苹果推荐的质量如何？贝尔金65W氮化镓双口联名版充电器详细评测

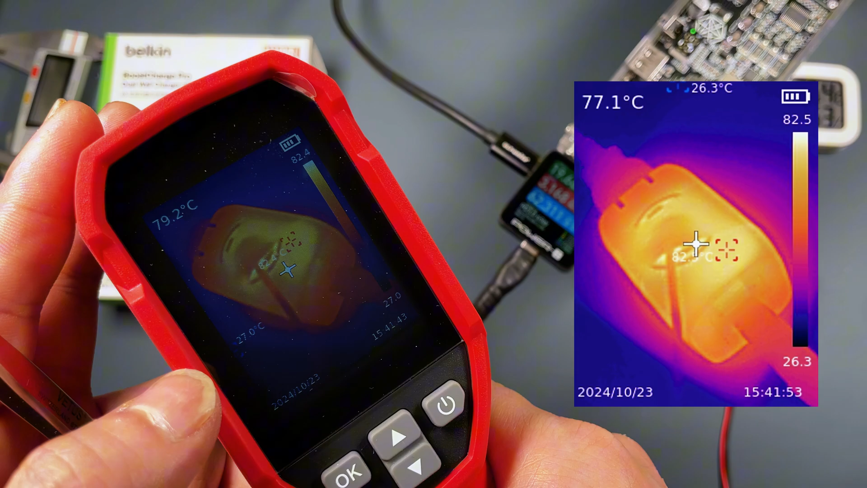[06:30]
用热像仪检测出来的温度的话比我们用温度探头检测出来的温度要高几度这个检测出来在82度左右我们今天室内的温度24.
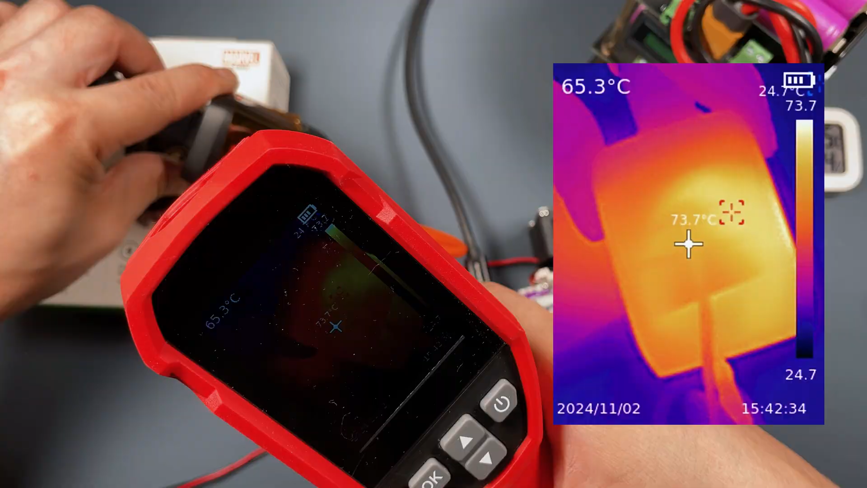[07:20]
On screen: max 73.7°C
9度也就是70度吧然后这个表面温度的话我们用热像仪来测试一下热像仪测到的最高的表面温度是73度我们看一下充电口温度充电口温度最高温度是78.